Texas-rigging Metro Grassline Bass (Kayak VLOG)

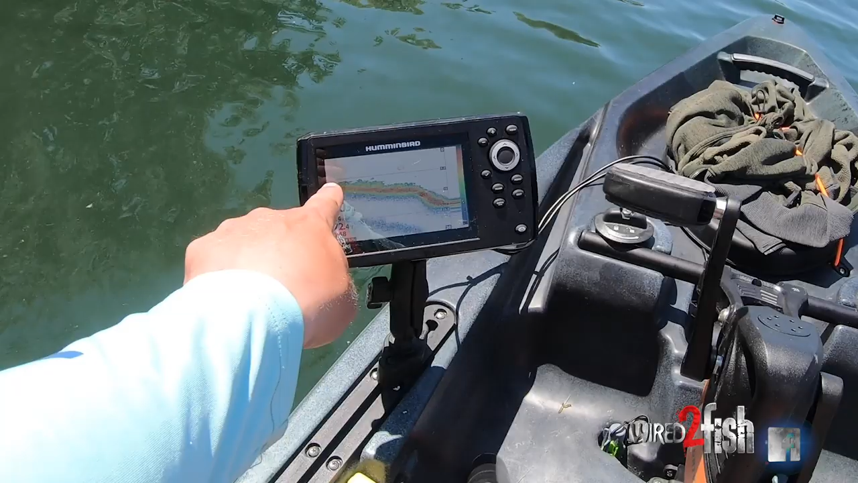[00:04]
There's very steep edges around this entire lake and it's really really high and it keeps rising so you kind of have to alter your fishing tactics a little bit.